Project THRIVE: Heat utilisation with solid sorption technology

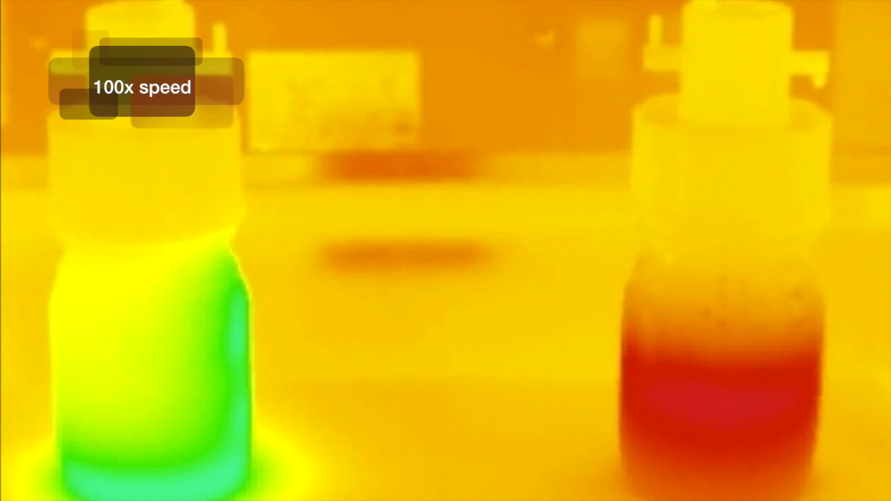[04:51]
So in doing so, the adsorbent is heating up as it adsorbs the water vapor, and the other vessel is cooling down as the water evaporates. So once the material has become saturated with the water vapor,
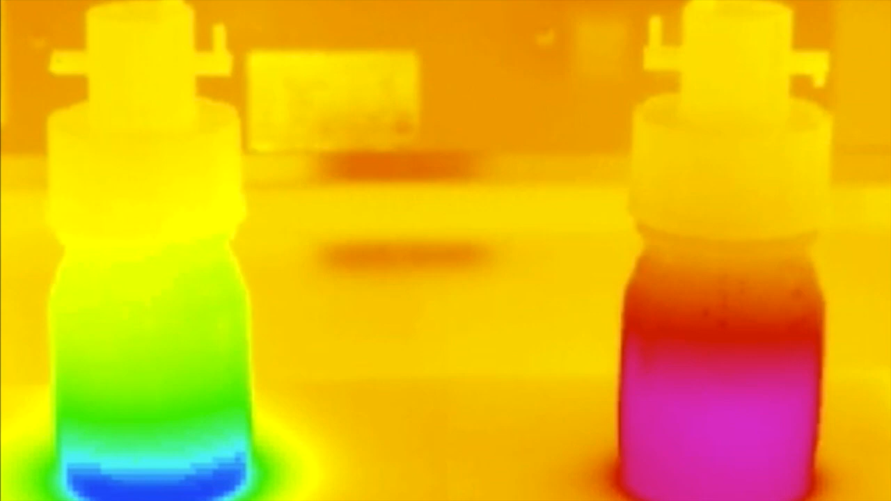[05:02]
it's possible now to use the thermal energy from a renewable source or waste heat to drive out the water vapor again.